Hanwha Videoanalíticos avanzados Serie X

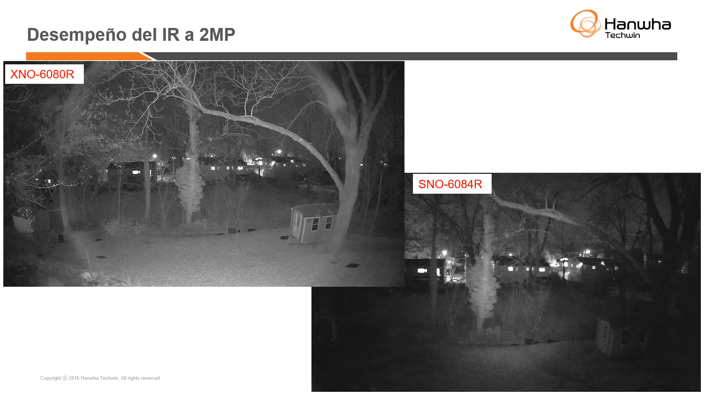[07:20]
En cambio, el lado derecho vendría siendo la serie anterior y la nueva serie se alcanza a apreciar ya inclusive hasta que están estas dos bodegas pequeñas. Se alcanza a distinguir si alguien pudiera estar del lado izquierdo, ya que en la imagen del lado derecho de la serie anterior, pues no se alcanza a ver mucho. Y también, pues, la compensación de imagen es más claro, los infrarrojos de la serie X.